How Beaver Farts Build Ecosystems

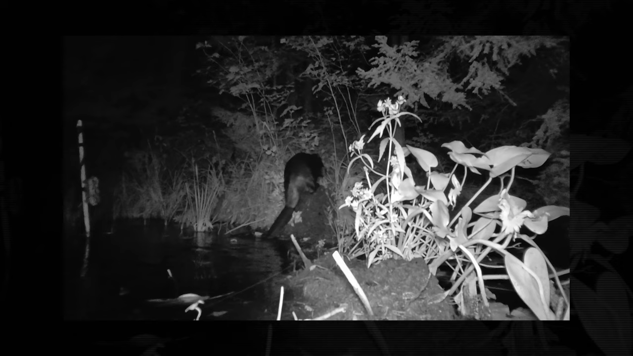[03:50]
Every night he would emerge from the water onto his little mound, walking on his hind legs and carrying mud and sticks with his two front legs. Beavers walking on their hind legs and carrying sticks are adorable by the way. You would then drop the fresh mud and sticks on the top of the mound, slap it down with his tail and continue on his way. So this became my new obsession.
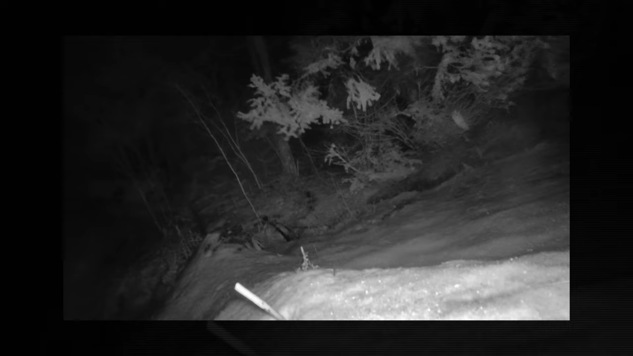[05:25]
you end up getting a lot of clips of nothing. I like seeing this plant move as much as the next person, but maybe we could get something else?
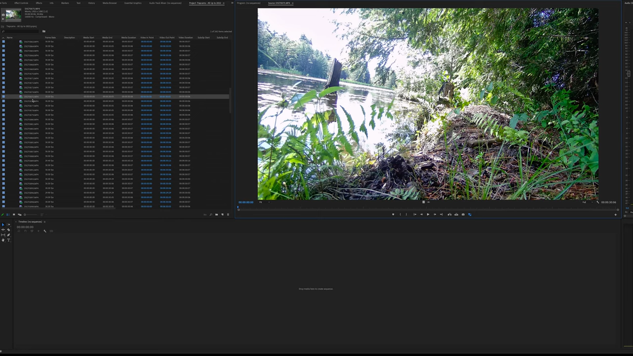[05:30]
No? How about snow covering the lens?
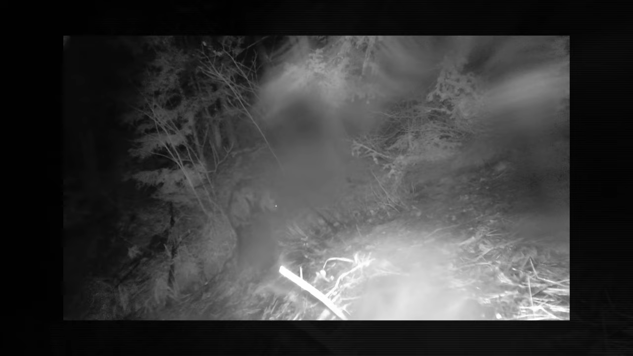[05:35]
That's fun. Or the sun triggering the motion detector somehow? Or what if the camera just fell over?